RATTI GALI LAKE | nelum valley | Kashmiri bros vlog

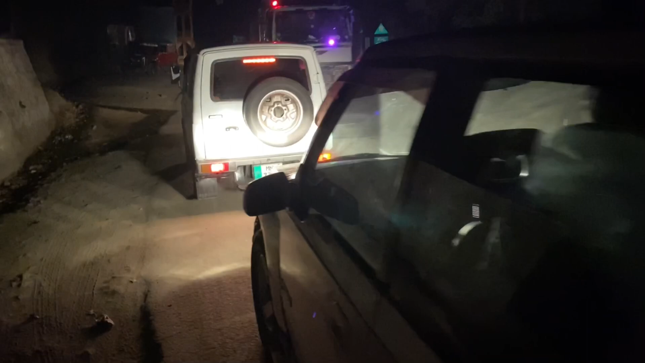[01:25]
तो एंट्री करवाने के बाद हम लोग वापस निकल रहे हैं अपने सफर के लिए।